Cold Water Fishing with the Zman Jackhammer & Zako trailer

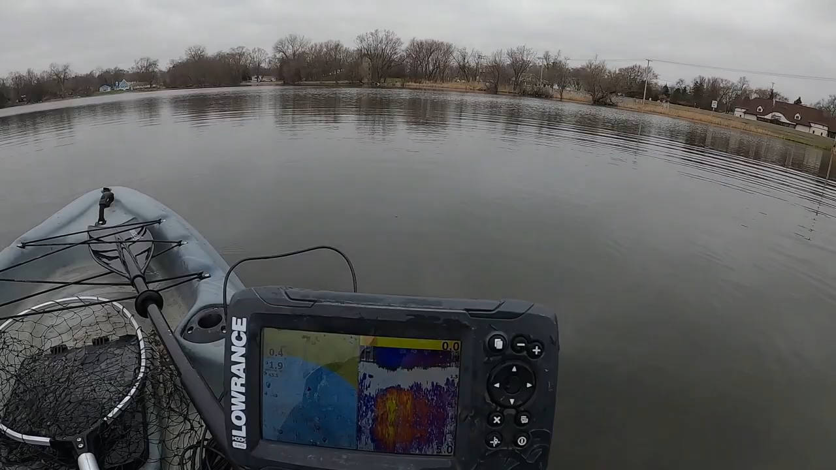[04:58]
Look at my chart. 1.9 feet, 45 and a half degrees.